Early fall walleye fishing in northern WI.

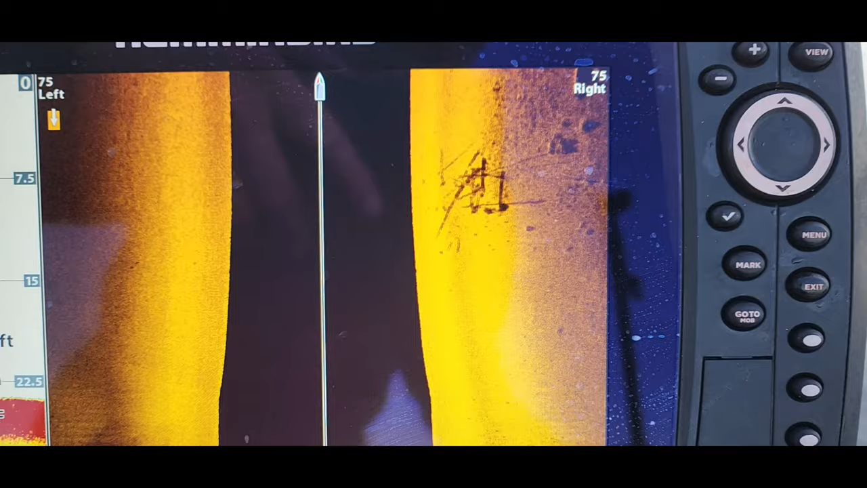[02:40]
This is what we're looking for right here on the right here.
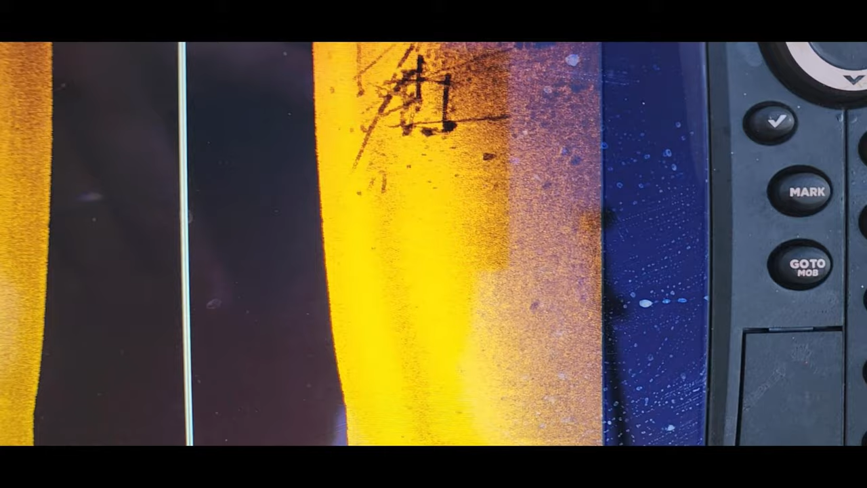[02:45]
These cribs. Just trying to find spots like this that hold fish.